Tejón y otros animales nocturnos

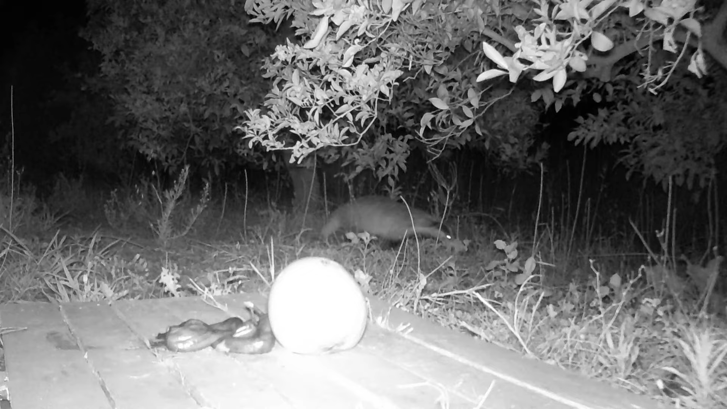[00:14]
y aquí lo tenemos, el tejón, por fin sales delante de la cámara aunque sea estos pequeños segundos aquí tenemos también unos pequeños jabalís bueno, seis, que ya van creciendo esto lo llevo viendo desde que eran un poquito más pequeños todavía aquí van, uno, dos, tres tres
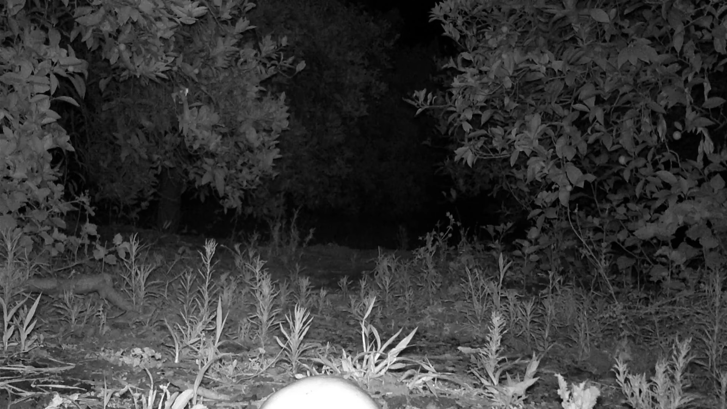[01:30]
ahí se le ven los ojos, ahí está buscando algo los zorros son también grandes merodeadores nocturnos nocturnos ahí va, no sé si lo habéis visto entre los árboles este pequeño zorrito tejones y zorros, eh cuando se cruzan suelen tener grandes batallas
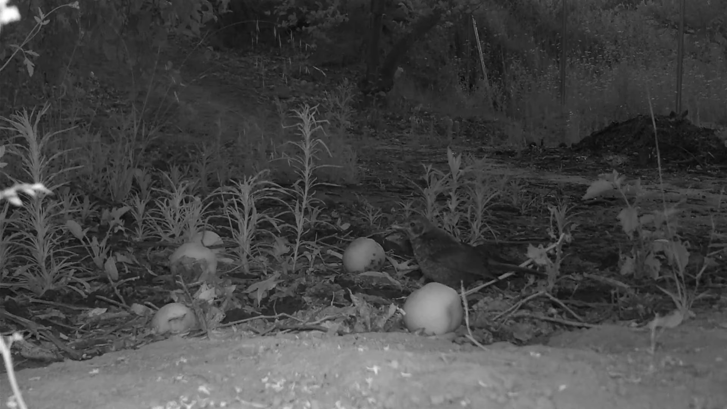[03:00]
y que está ya buscando sus semillas madrugador o trasnochador ya se escuchan pajarillos cantar de fondo así que posiblemente esté el amanecer bastante cerca además se nota que es una claridad ya hay una cierta claridad así que la luna estará bastante baja